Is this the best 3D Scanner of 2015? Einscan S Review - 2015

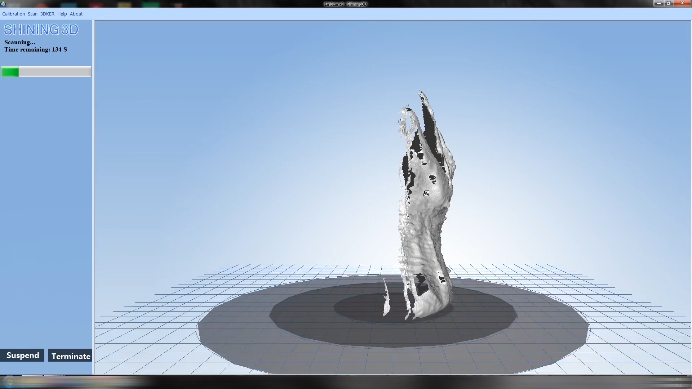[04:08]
which is really cool and a bit similar to the matter and form scanner.
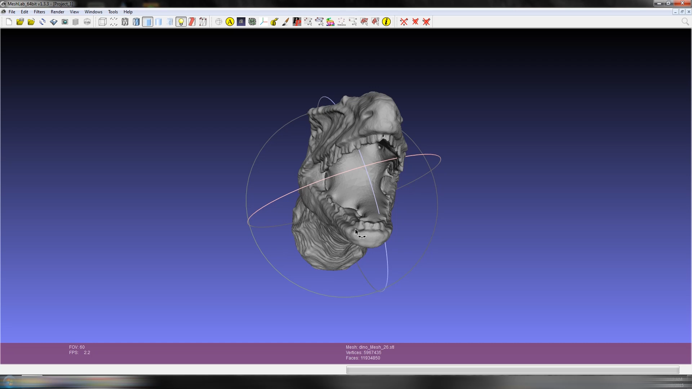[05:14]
So you'd have to open this up in something like mesh mixer and manually repair it.
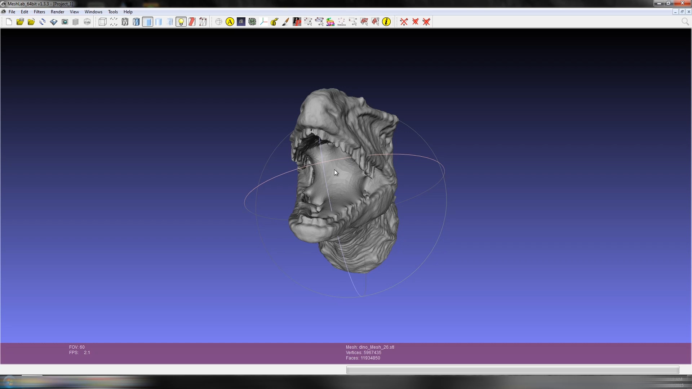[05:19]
This is the case of lots of 3D scans no scan is perfect straight off the scanner.
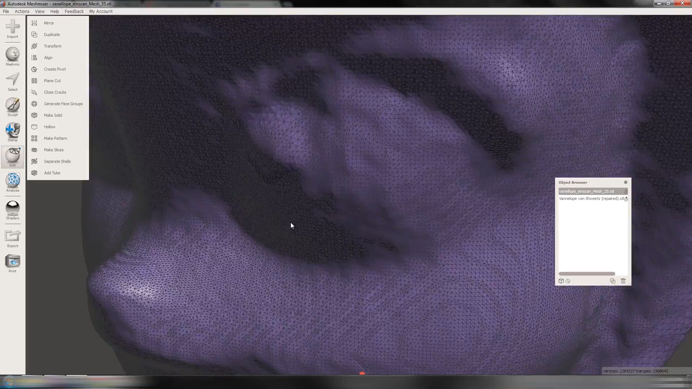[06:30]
off this scanner and it takes way less time.
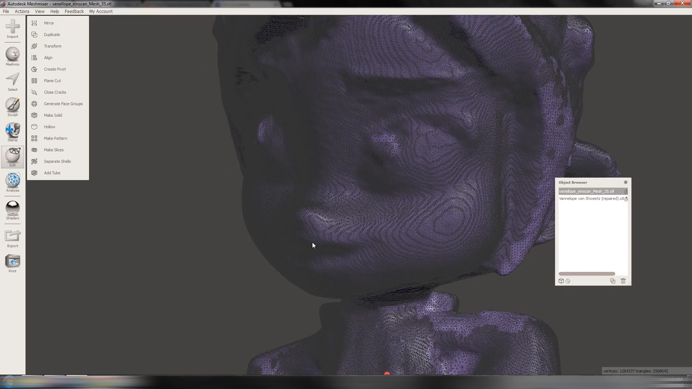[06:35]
It took you know something like five minutes to capture this scan whereas the Matter and Form took over an hour.